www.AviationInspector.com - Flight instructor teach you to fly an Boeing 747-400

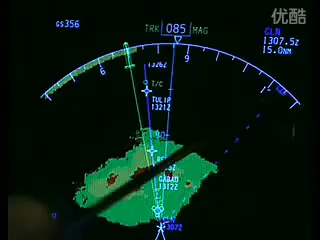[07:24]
As we start the turn to the right we can see the numbers increasing here on the compass rose at the top and the commanded heading is at 124 degrees and the aircraft will turn on to 124
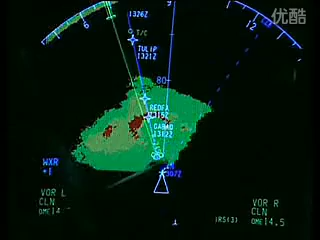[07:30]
degrees to avoid the worst part of the storm If we look to the top right here we can see CLN which stands for Clacton and that is what we call our active waypoint
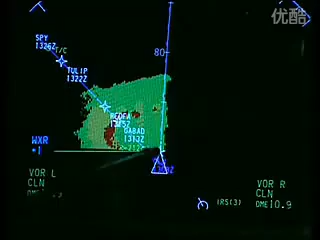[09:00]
to do is turn the heading bug back and actually fly through the centre and join our original track
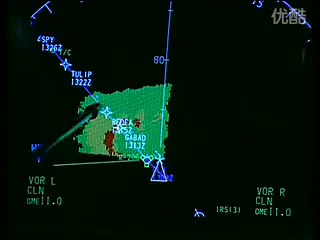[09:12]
Once air traffic control clear us to join the original track we select LNAV on the glare shield